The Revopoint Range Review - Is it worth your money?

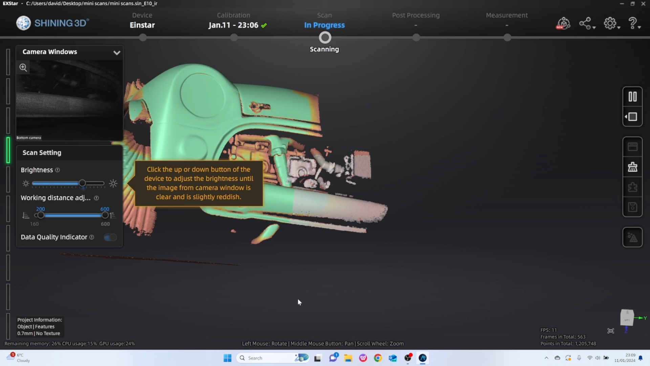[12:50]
And I've got to be honest, it was smooth as silk. There was minimal tracking loss.
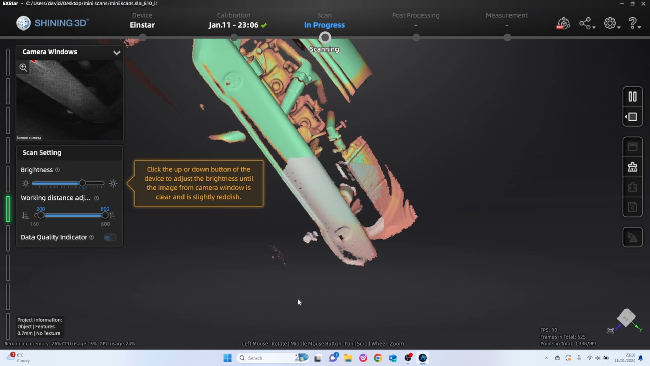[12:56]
The software picked it up really easily and the finished result just looks great.
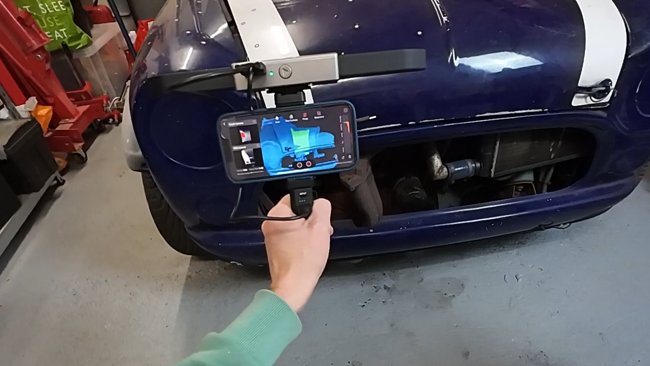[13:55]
It scanned really nicely, maybe slightly slower than using a computer,